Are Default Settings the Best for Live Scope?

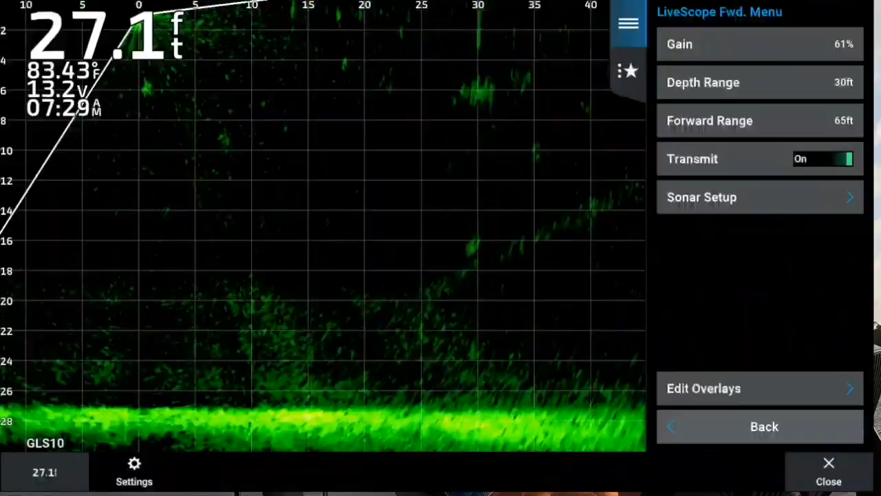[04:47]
On screen: depth 27.1 ft, water 83.43°F
so in our setup appearance so noise rejects at medium ghost rejects at auto tvg
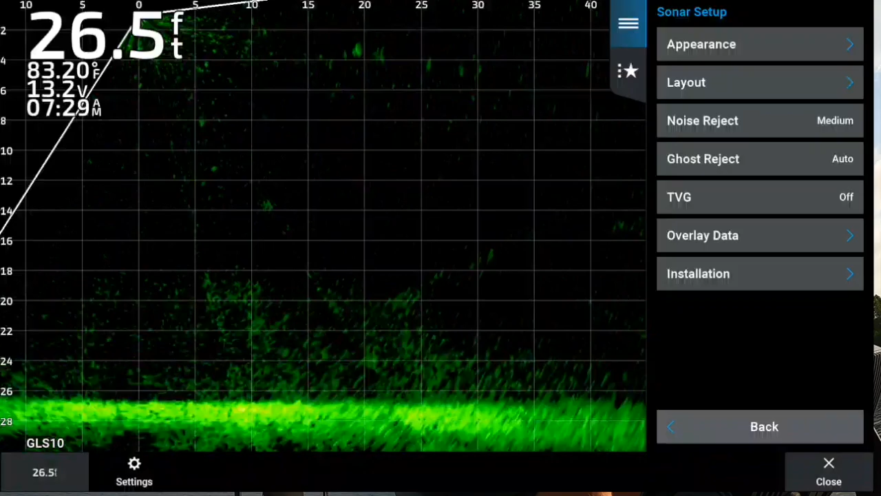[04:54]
On screen: depth 26.5 ft
is off i want to know what you guys think about that that's what i'm using i'm not jacking around go to appearance i do switch it to black emerald
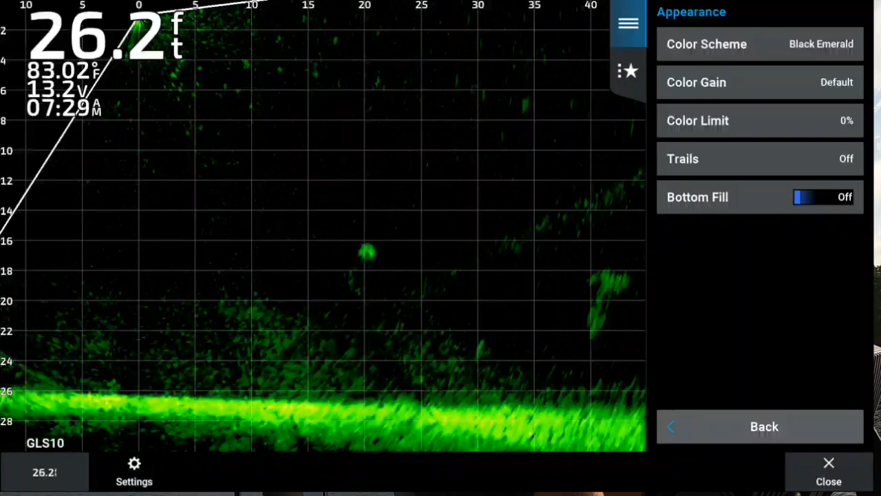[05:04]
On screen: depth 26.2 ft, water 83.02°F
because it does start off as amber but look at the color limit zero so i'd love to hear anybody's suggestions i'll maybe do a little tweak to it but other than that folks i just don't see a purpose
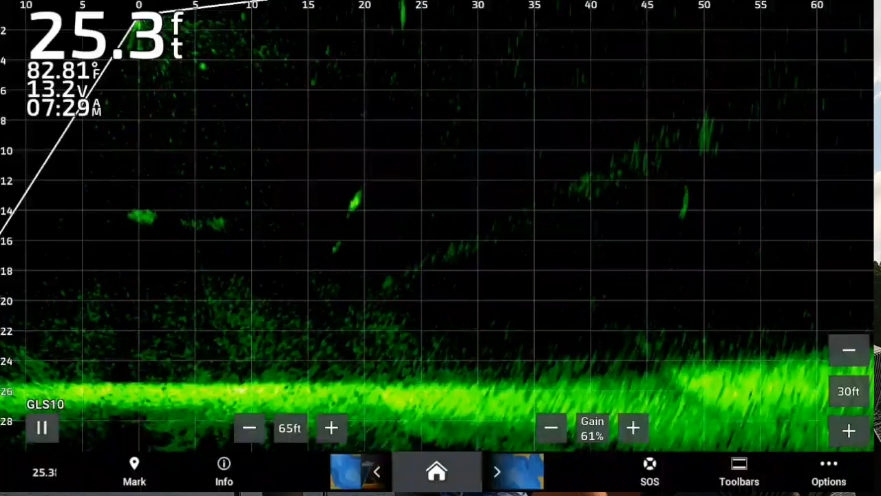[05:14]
On screen: depth 25.3 ft, water 82.81°F
i get my best image and of course we haven't come up on any fish yet so to show you what it's going to look like but let me get a rod out
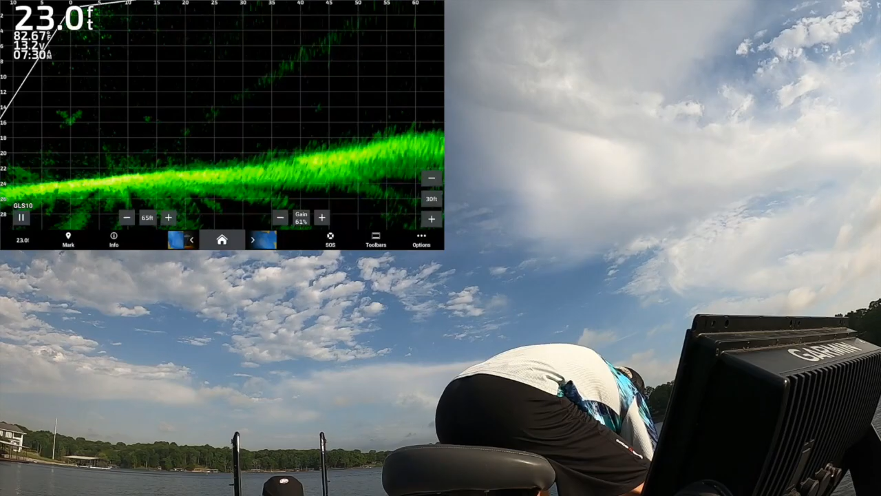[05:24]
On screen: depth 23.0 ft
i'm going to show you guys this is what i've been fishing i've been fishing with this the bubblegum pink so there's some fish right there on that
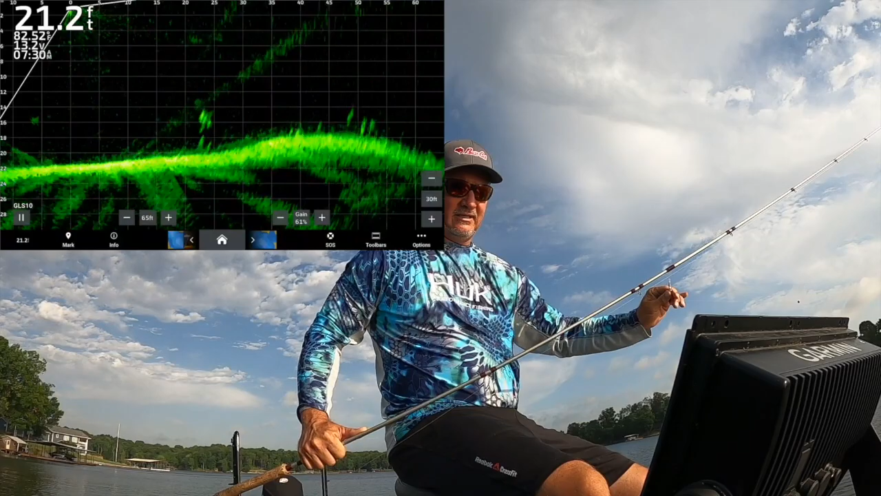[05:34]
On screen: depth 21.2 ft
hillside bubblegum peak with that red white and blue uh three pound fishing uh minnow and this is a great spot because this is typically a uh there's some fish i don't know what's going on there so anyway give me your feedback on this
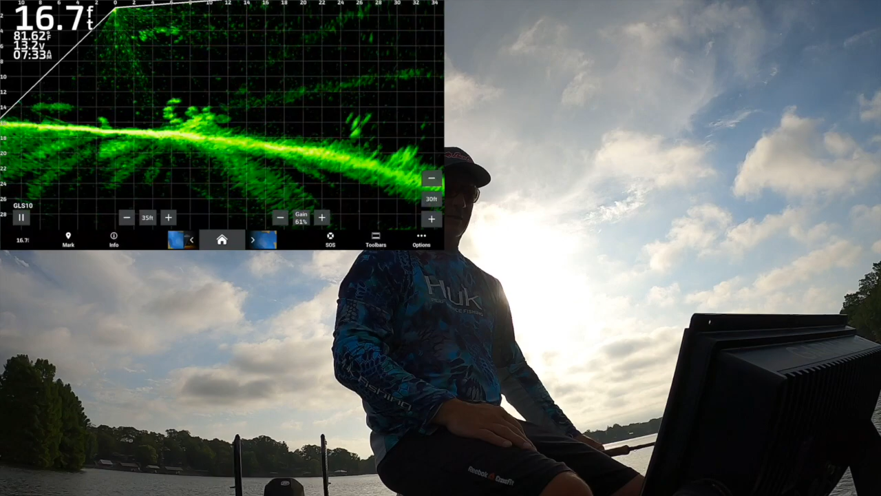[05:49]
On screen: depth 16.7 ft
picture we're just now starting to drop on and see what's going on and tell me what your thoughts are all right i really i think the picture's pretty darn good um minus the fact that they don't seem to want to bite it
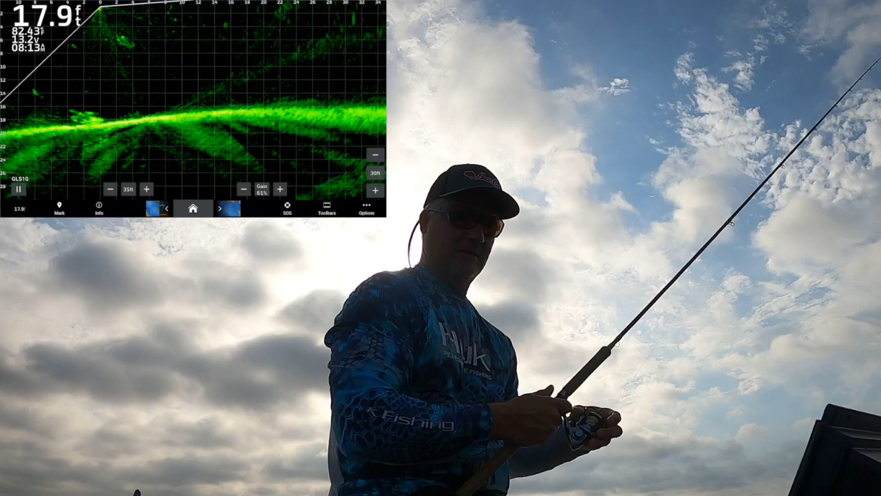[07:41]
On screen: depth 17.9 ft
all right all right so moving in on a pile right here boom right there that's a good looking pile you know why did i go back to default settings would be a great question um i was struggling with that image with that update i did the update i still struggled with the up with the image just a little bit and uh i didn't really i mean i still like that new the newest update i think is is good but uh i still didn't have their best picture and i and i called garvin up and they said switch it over back to factory let's go there and and
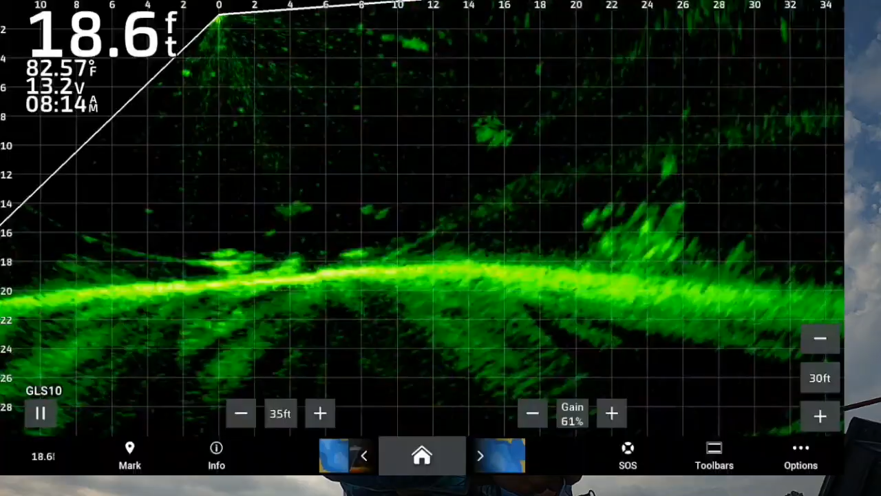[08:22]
On screen: depth 18.6 ft, water 82.57°F
lo and behold i just really liked what i saw and there's a good pile right there and see how reactive they are but and i just like what i saw and i like the idea that it's pretty simple um yeah that didn't take it so that's where i'm at default settings i don't there's no secret for me now beautiful fish and we still got plenty on this pile right here and we're out of the wind by golly
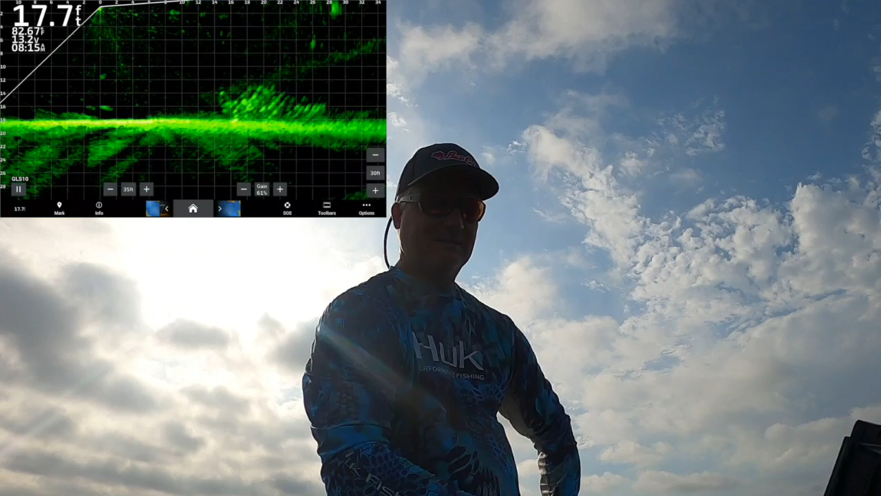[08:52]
On screen: depth 17.7 ft
see if we get some good active capping default settings baby just doesn't get any better than that if your default settings are good